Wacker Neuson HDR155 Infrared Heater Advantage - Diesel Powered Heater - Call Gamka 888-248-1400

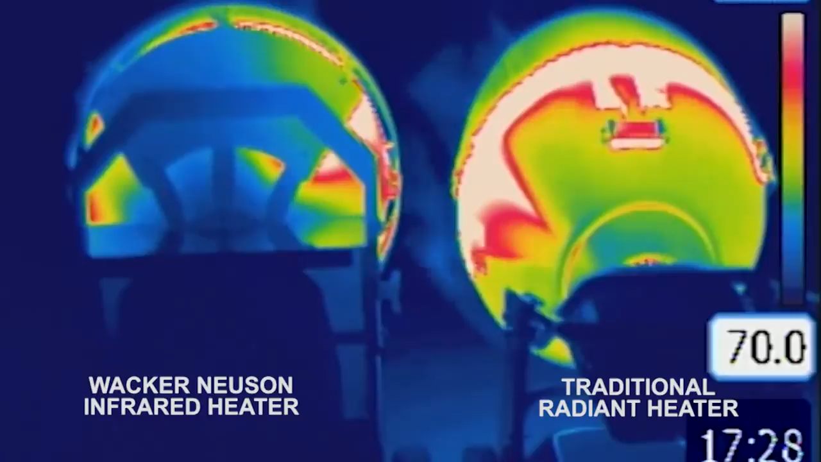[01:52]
This keeps the rear of the machine significantly cooler than that of traditional radiant heaters. And that's just the beginning of the HDR155 advantage.